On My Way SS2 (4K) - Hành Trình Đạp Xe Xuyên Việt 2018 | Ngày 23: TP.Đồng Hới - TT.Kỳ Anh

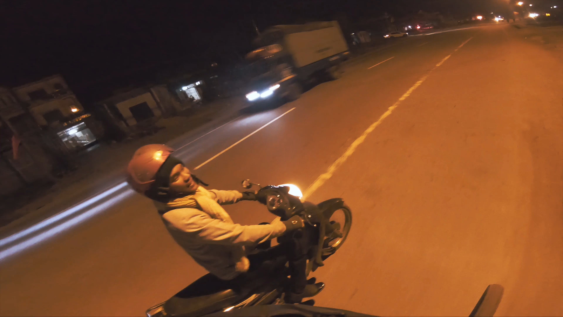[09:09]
Thứ hai nữa là 9 giờ là người ta đi ngủ hết rồi.
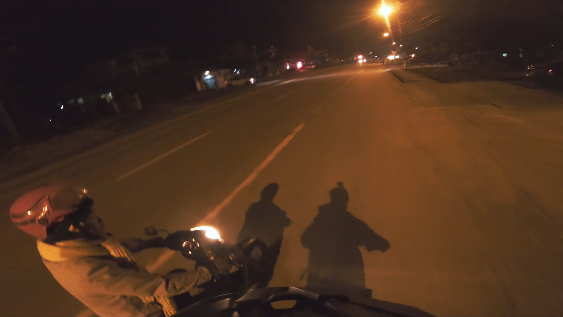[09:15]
Tại vì anh đi từ cái đầu ở lúc đấy là chỗ chưa đến Formosa là gì ta? Qua đèo Ngang. Kỳ Phương à? Kỳ Nam. Cái thị trấn đầu tiên ấy. Thị trấn đầu tiên là Kỳ Phương ạ. Đi đến đấy thấy trời mình sầm sầm tối mà đi qua như kiểu thị trấn bỏ hoang ấy. Dạ. Chả có ai đóng cửa, kín mít cũng chả mở bày bán gì cả.